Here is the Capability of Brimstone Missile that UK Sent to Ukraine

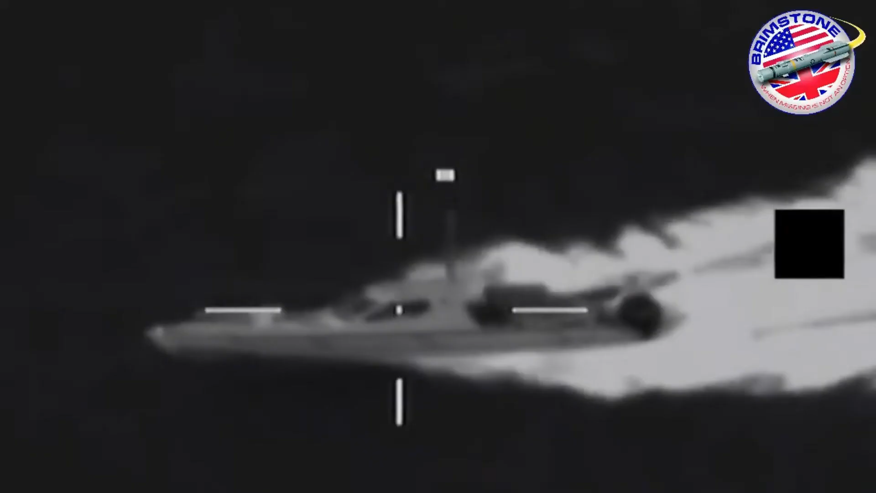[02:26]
inflatable boat traveling at 20 knots in Sea State 3.
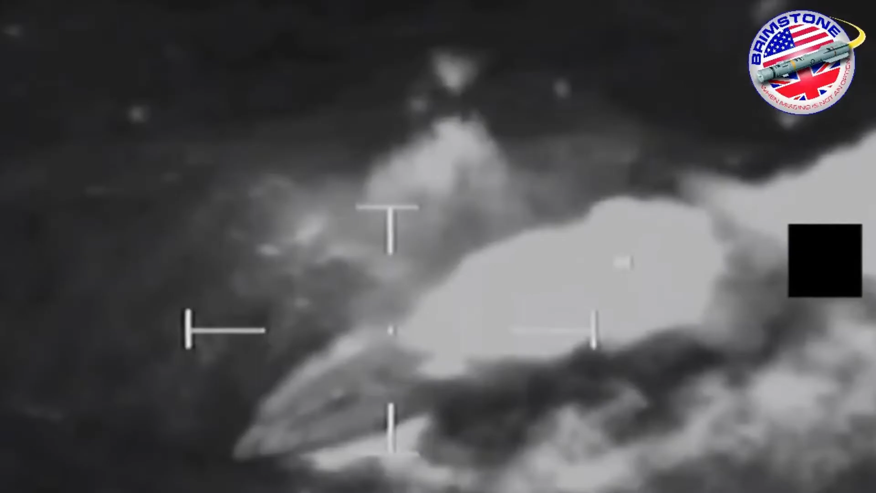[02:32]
The successful test firing demonstrated Sea Spear's ability to strike numerous individual targets.
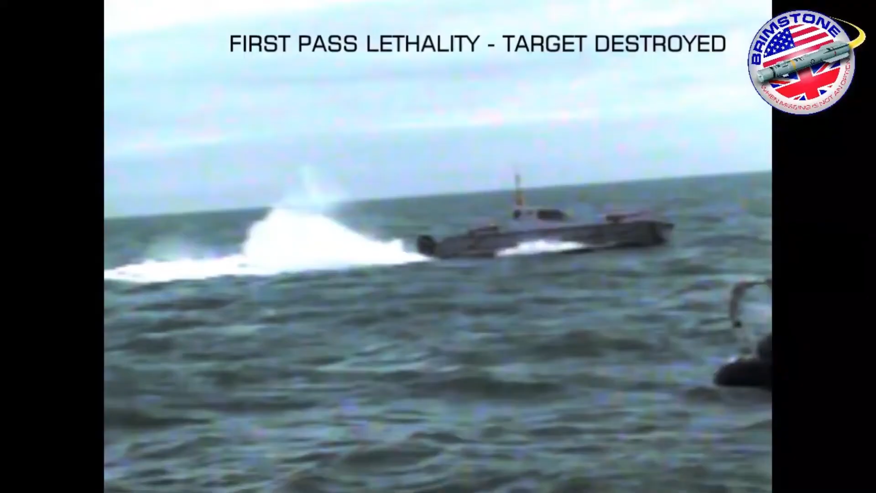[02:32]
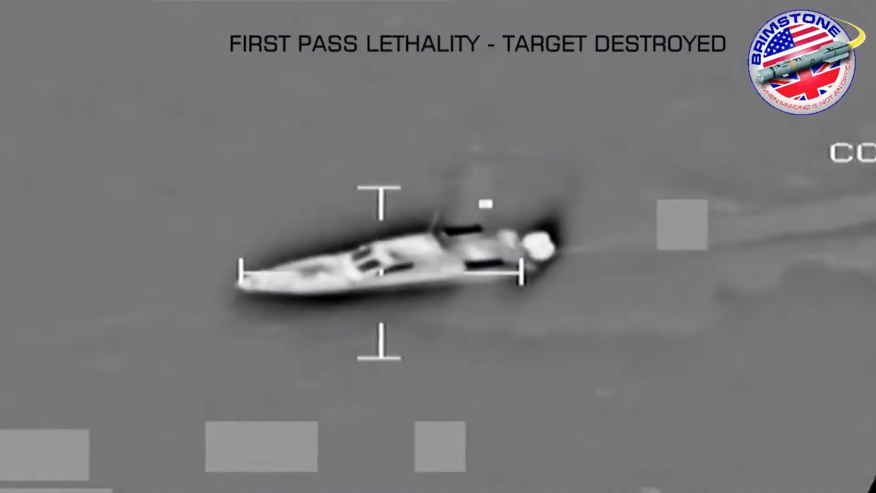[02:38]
During the test, one of the targets, a 15-meter craft, was traveling at 20 knots.